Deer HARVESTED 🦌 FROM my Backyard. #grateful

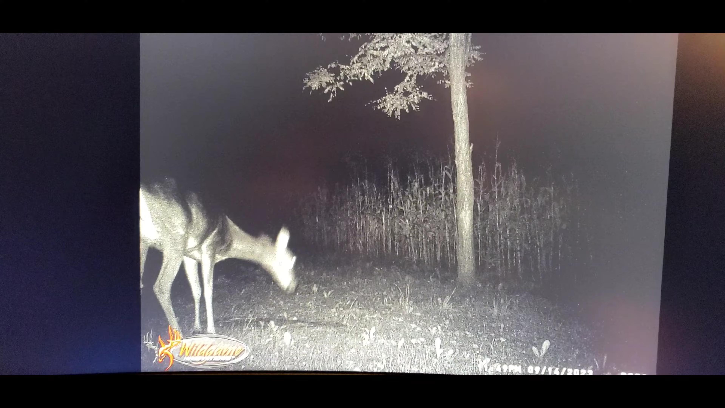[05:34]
So this guy, I'm gonna say he's probably, it's hard to say if he's a three, he's at least a 3 year old, 3 and a half, whatever, but I mean he's got a decent sized body,